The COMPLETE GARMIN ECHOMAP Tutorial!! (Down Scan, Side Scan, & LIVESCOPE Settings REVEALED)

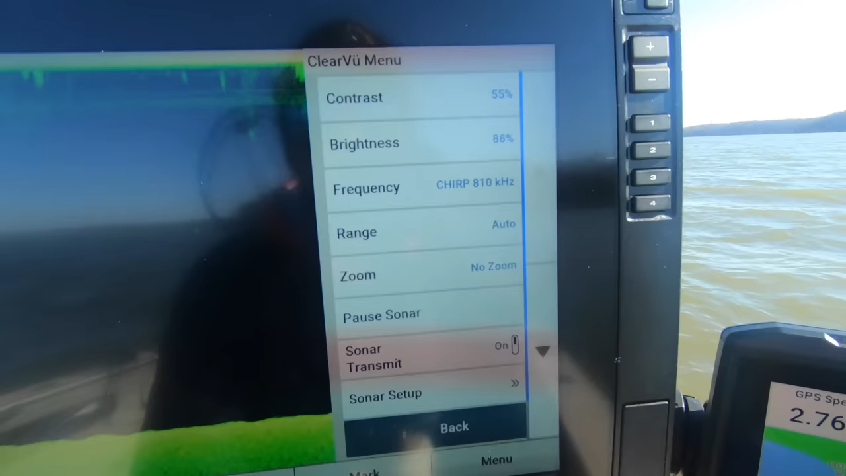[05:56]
so then contrast and brightness i leave my contrast
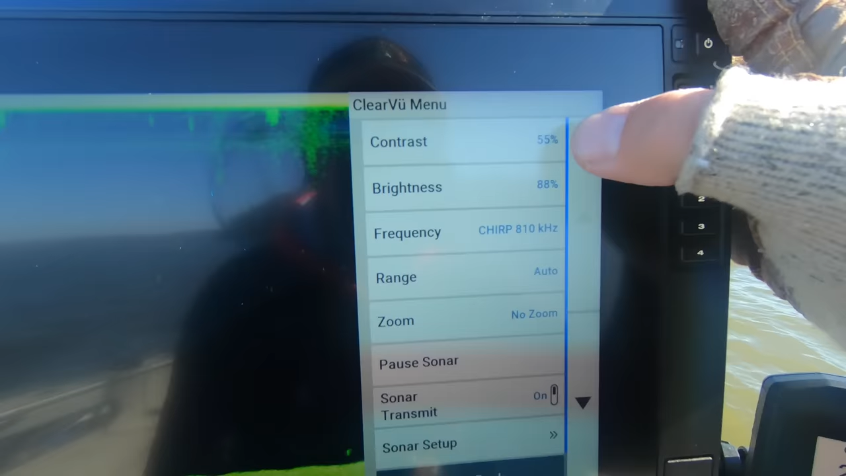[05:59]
right around 55
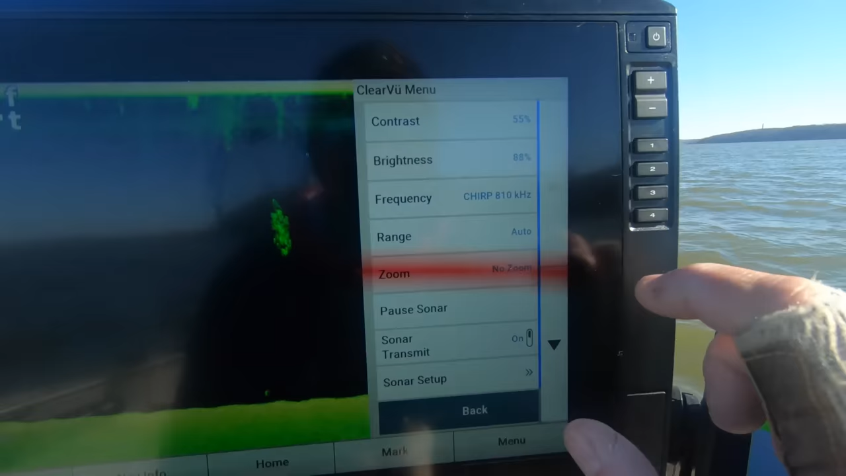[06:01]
the unit itself comes with the default
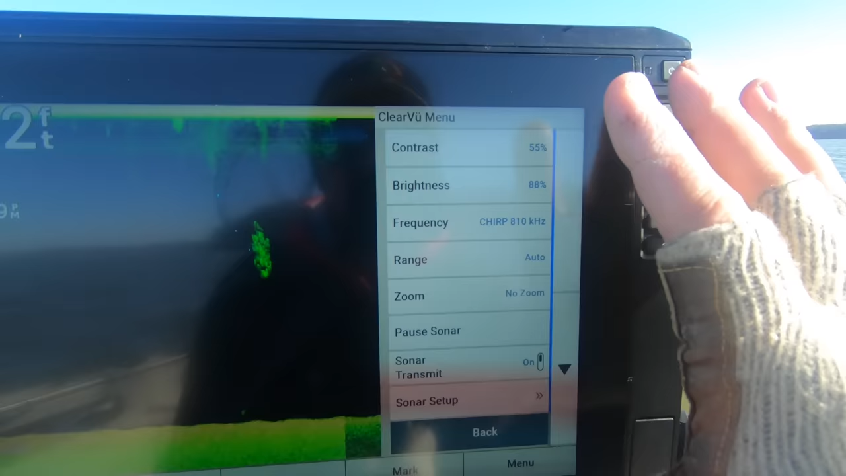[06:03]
setting which is right around 50 so i bump that up to a little higher at 55 my
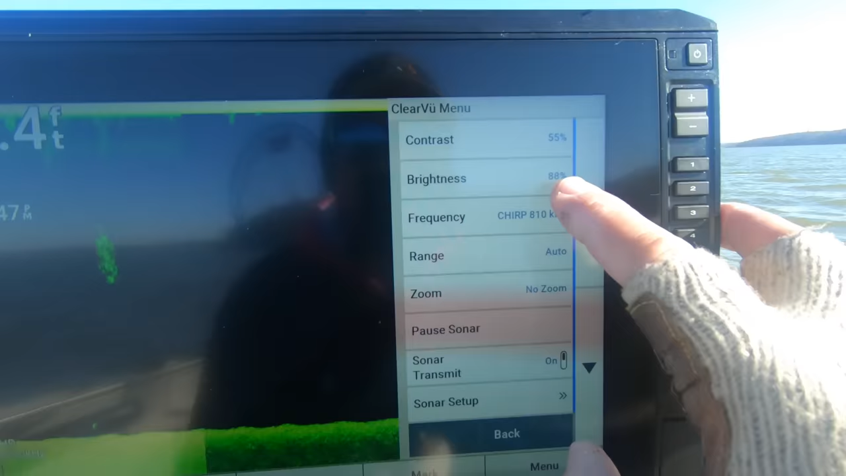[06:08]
brightness
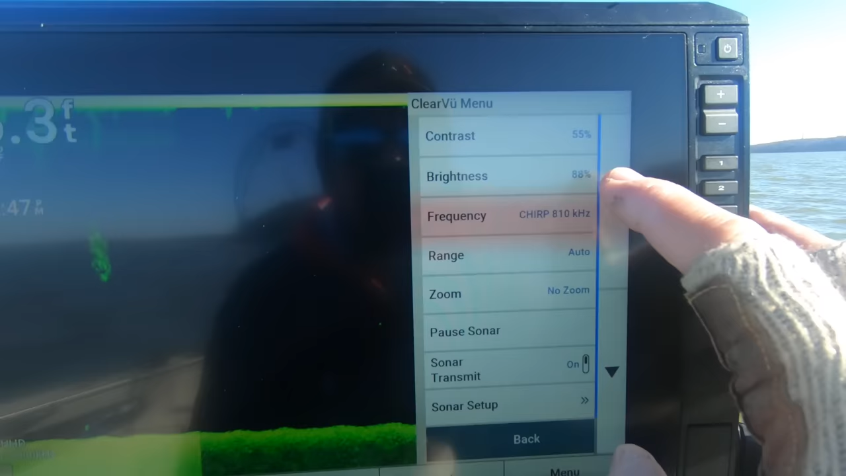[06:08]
is at 88 the default setting for this unit is on
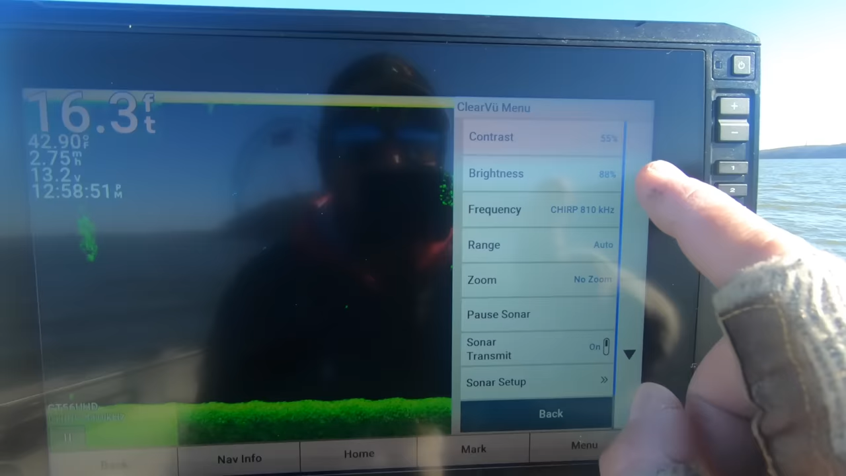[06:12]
On screen: depth 16.3 ft
auto high i believe and auto high is right around 90
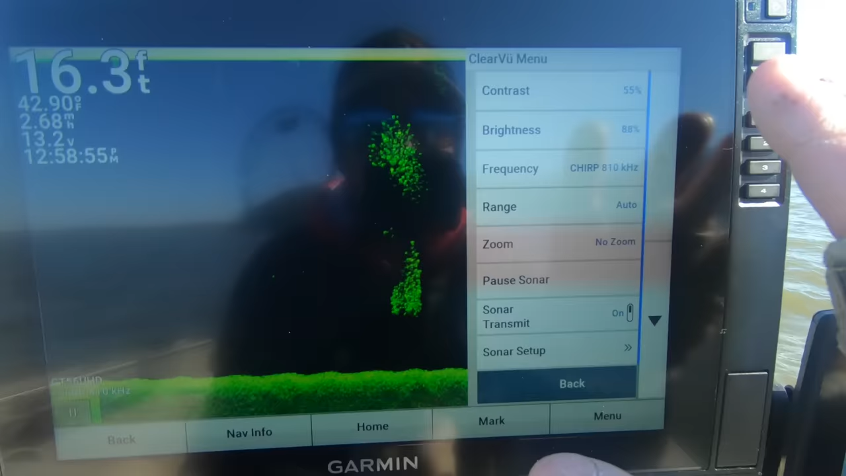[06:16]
On screen: depth 16.3 ft, water 42.90°F
some percent
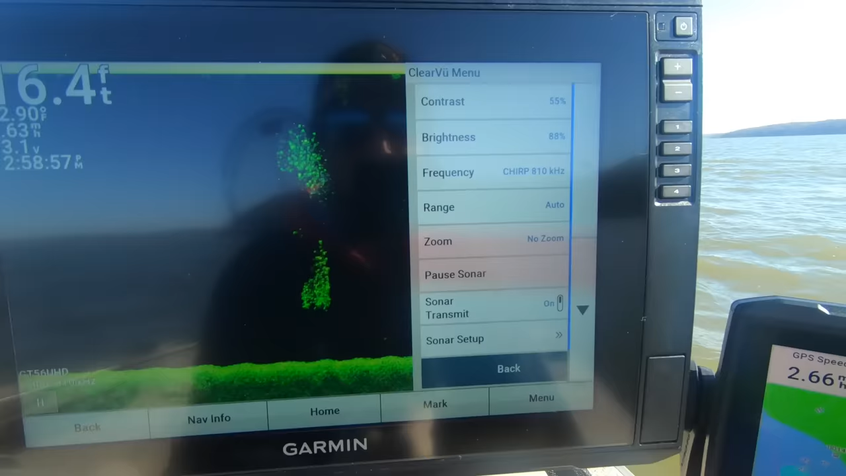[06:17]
but again that really just kind of depends if you guys go to the brightness setting and then change it
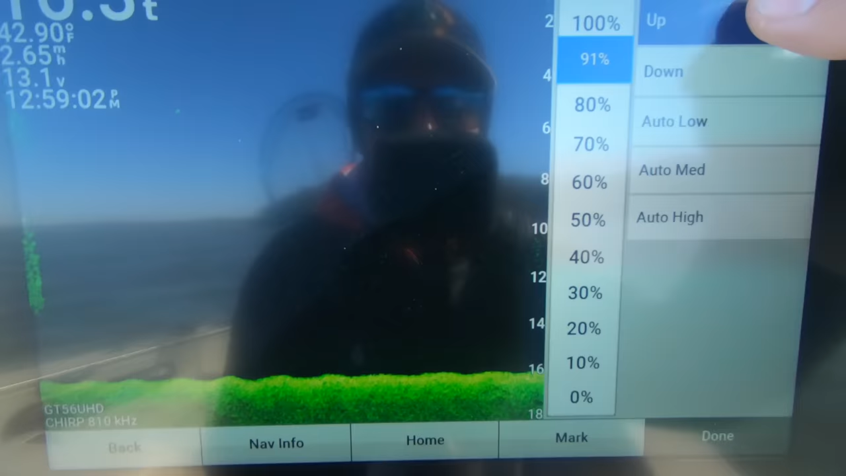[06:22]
up or down it's going to be pretty tough to tell but you guys can see even in the black water column area
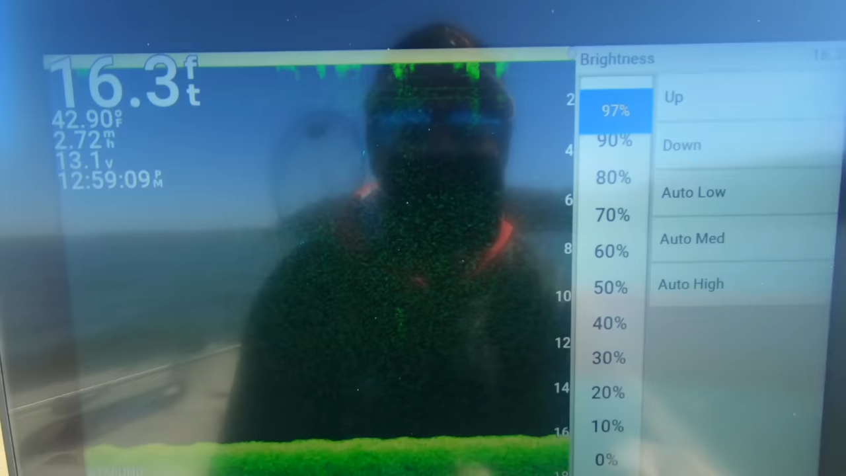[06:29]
On screen: depth 16.3 ft, water 42.90°F, speed 2.72 mph
of your graph you're going to see a lot of
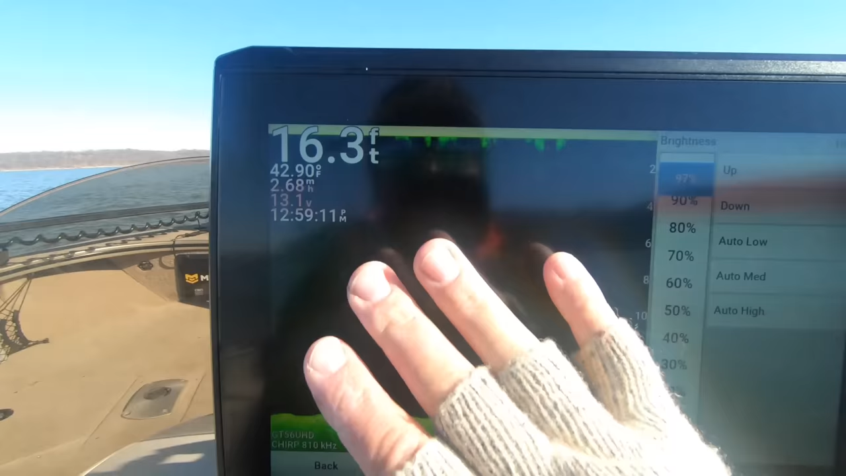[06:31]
On screen: depth 16.3 ft, water 42.90°F
noise there so that's why i always bring mine down
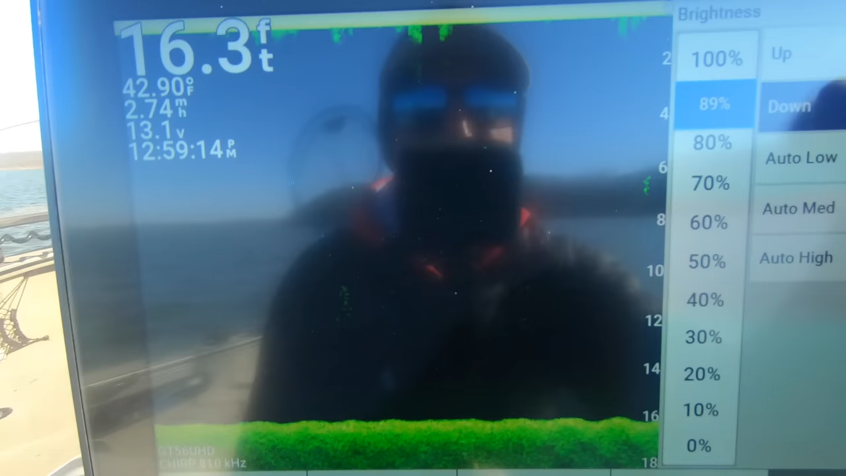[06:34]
On screen: depth 16.3 ft, water 42.90°F, speed 2.74 mph
so that that black part of the screen which
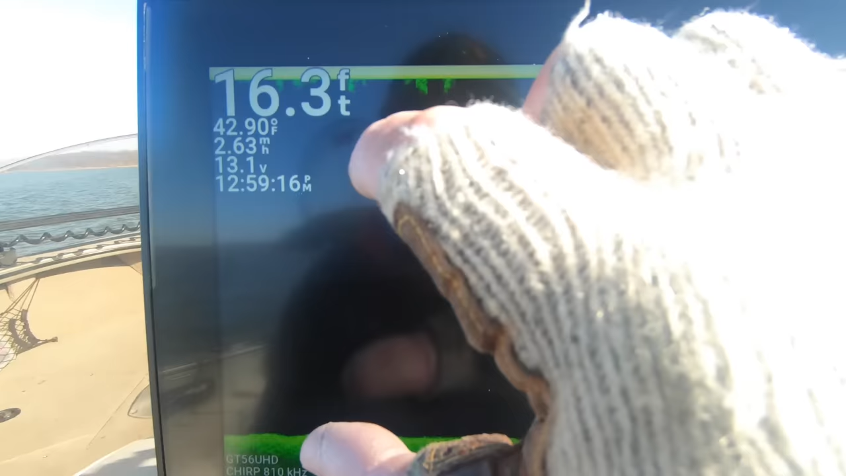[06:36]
On screen: depth 16.3 ft, water 42.90°F, speed 2.63 mph
is your water column just shows up straight black
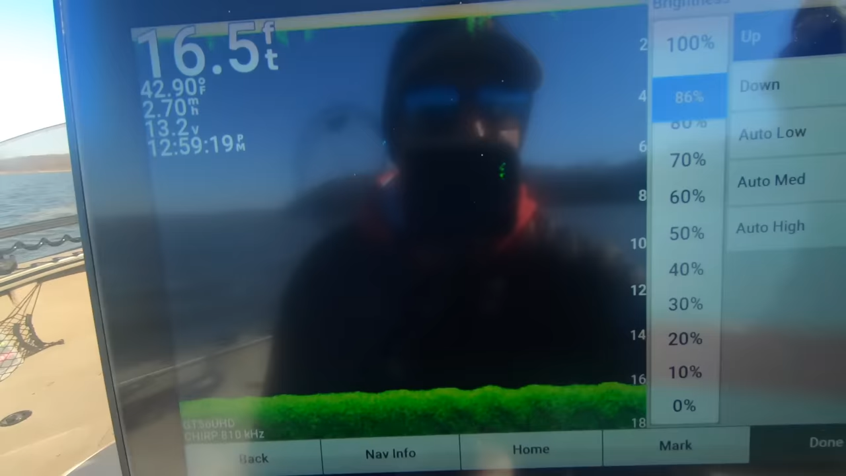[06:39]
On screen: depth 16.5 ft, water 42.90°F
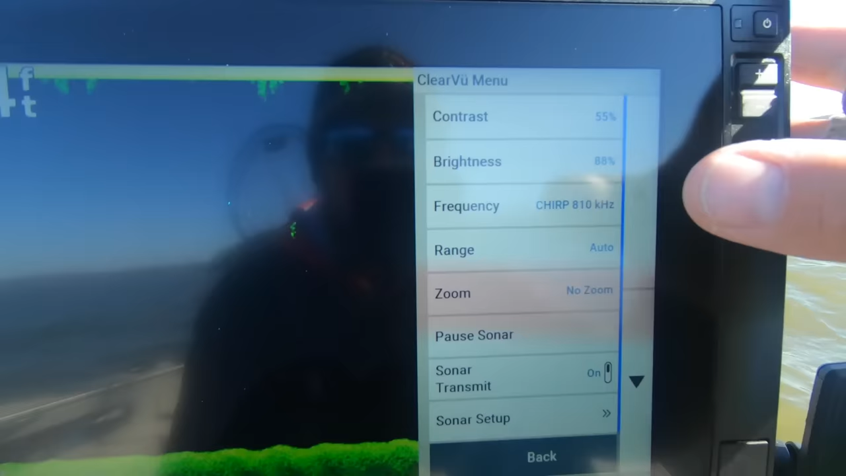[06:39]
so your range right here range is set to auto and that just means your depth range so if you're
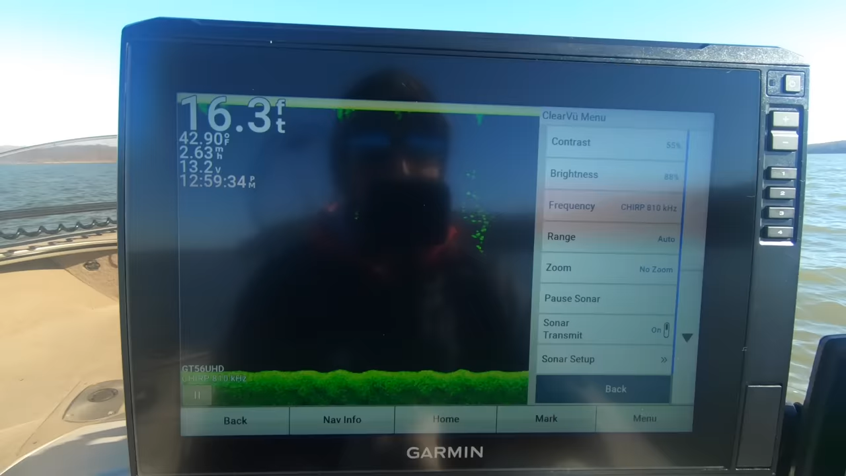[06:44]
On screen: depth 16.3 ft, water 42.90°F
working a real dynamic depth area where it's going up down up down you probably just want to leave it on auto because that's going to adjust
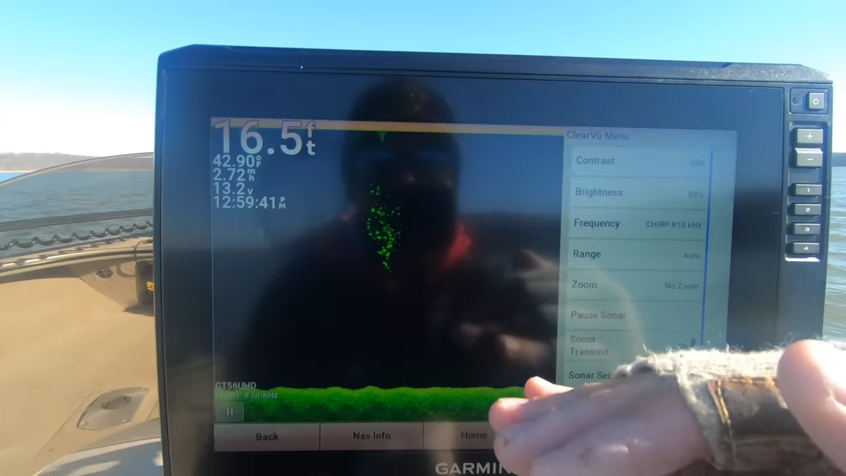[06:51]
On screen: depth 16.5 ft
your bottom as you go but if you're scanning say a big flat that is you know 15 or 16 feet deep you
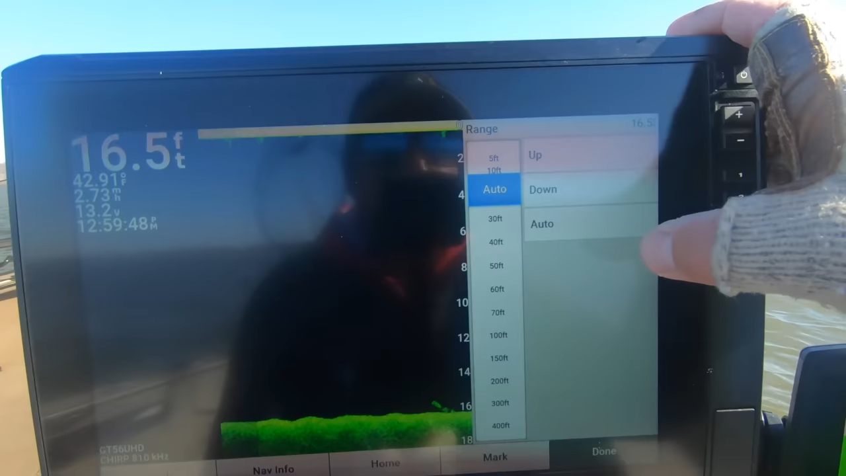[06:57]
On screen: depth 16.5 ft
can go to your range and then set your range right around 20 feet and that means
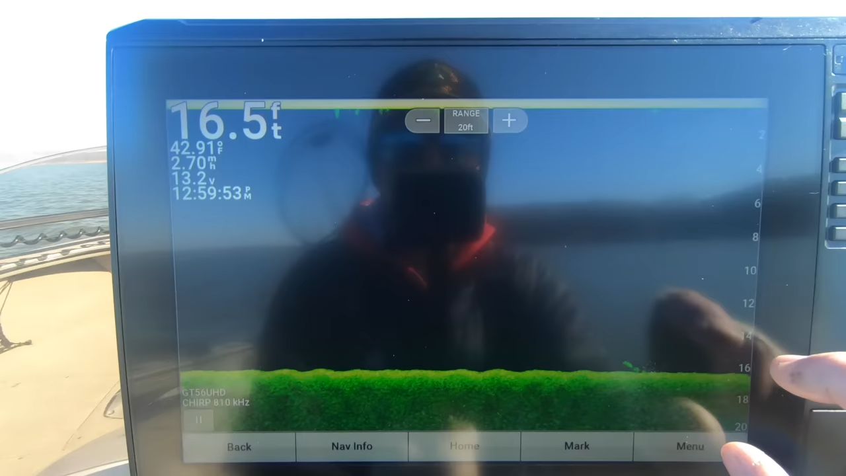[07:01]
On screen: depth 16.5 ft, water 42.91°F
your depth is not going to change from 20 but that being said if you dip